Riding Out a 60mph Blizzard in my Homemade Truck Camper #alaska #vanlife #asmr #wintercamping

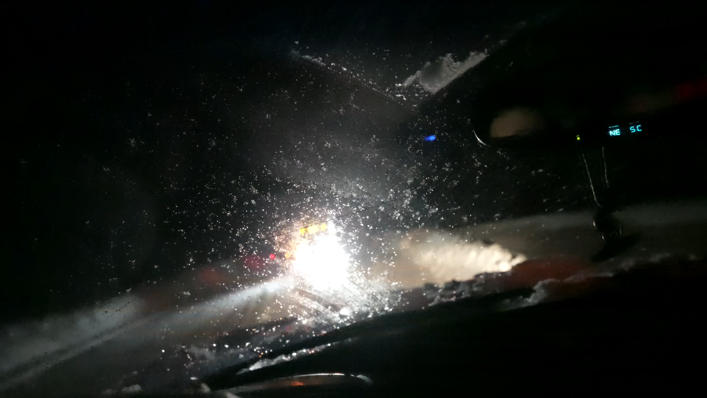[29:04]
Look at this Mack truck stuck, dude. Literally in the middle of the highway. That's bad news.